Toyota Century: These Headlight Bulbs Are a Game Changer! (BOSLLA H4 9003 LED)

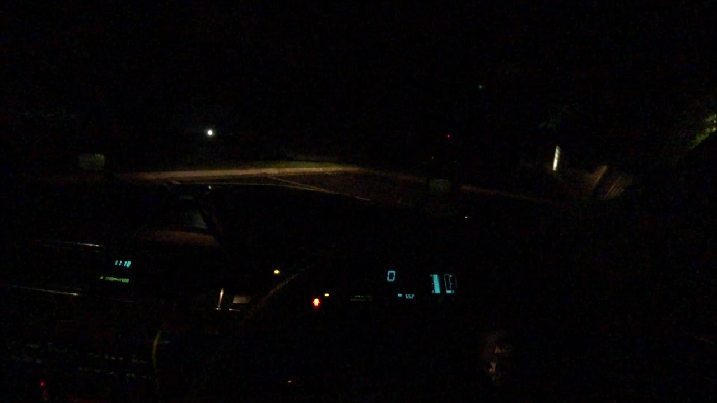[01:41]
So keep in mind the distance of how far it goes with just the halogen bulbs. So this is a before.